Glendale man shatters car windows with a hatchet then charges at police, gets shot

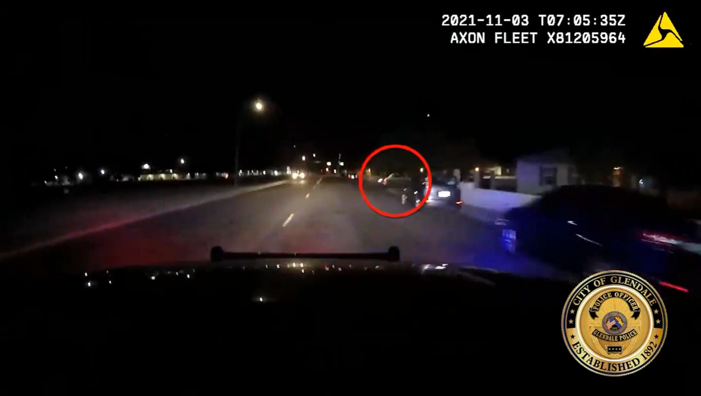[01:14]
Cortez eventually stops and jumps out screaming in a threatening manner toward officers.